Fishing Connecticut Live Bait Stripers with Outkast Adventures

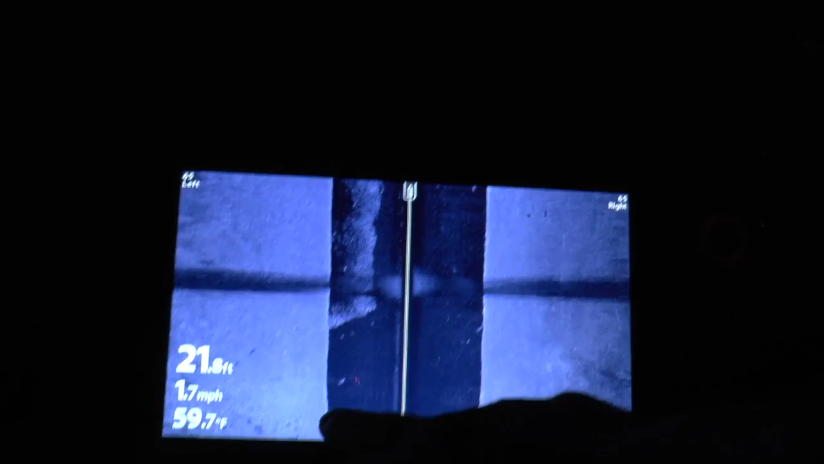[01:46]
On screen: water 59.7°F, speed 1.7 mph
This is a giant pile of bunker coming here.
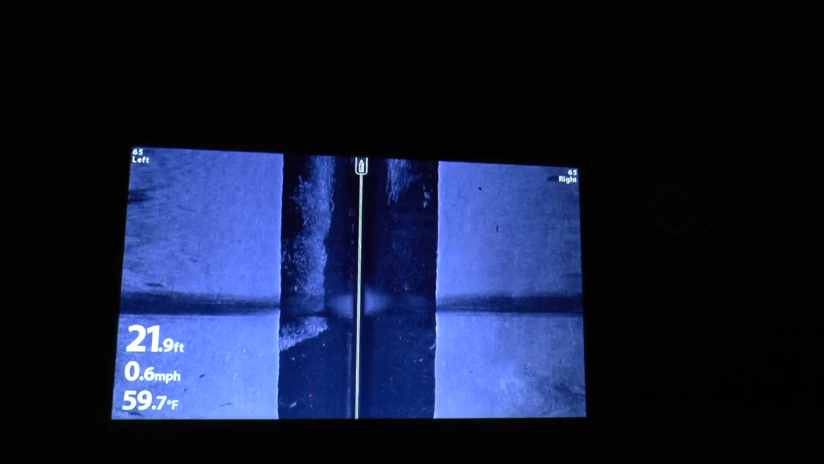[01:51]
On screen: depth 21.9 ft, water 59.7°F, speed 0.6 mph
These bass are right on the edges of it.
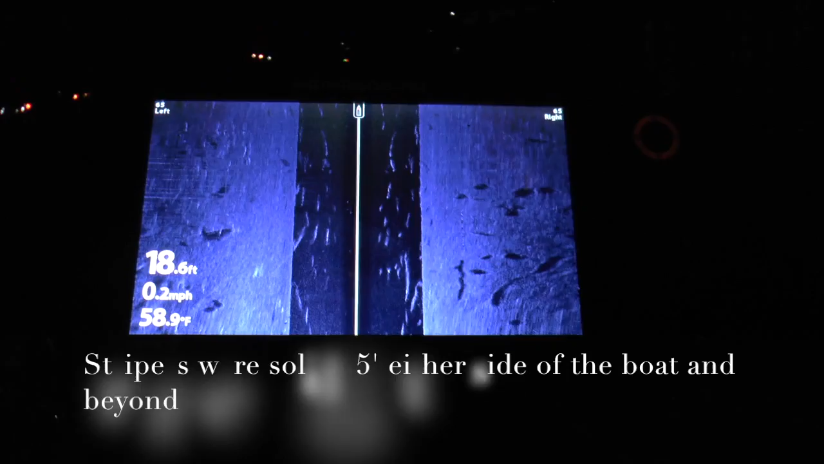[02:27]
On screen: depth 18.6 ft, water 58.9°F, speed 0.2 mph
One like these stripes are thick here. Look at this. Dude, where do you hook these things?